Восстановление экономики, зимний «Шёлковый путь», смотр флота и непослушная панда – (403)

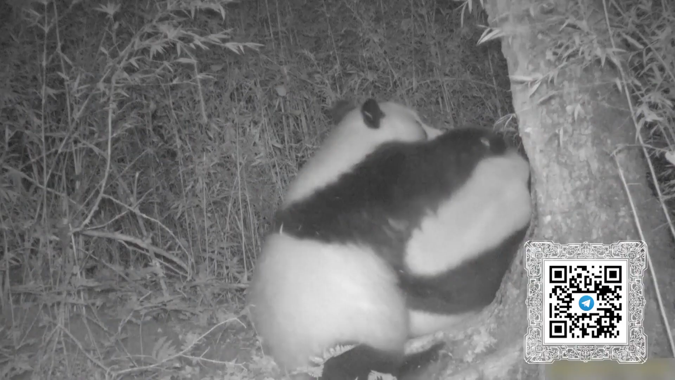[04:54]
и обнаружили любопытные видео. На нем мама панда пытается научить своего детеныша оставлять запаховые метки и распознавать их, но маленький бамбуковый медвежонок не слушается и занимается своими делами. После очередного игрового трюка большая панда не выдерживает и любя отчитывает своего гиперактивного малыша. Эта парочка не впервые попадает в объектив камеры. На майских кадрах мама также обучала детеныша оставлять запаховые метки, а на летнем видео он уже заметно подрос.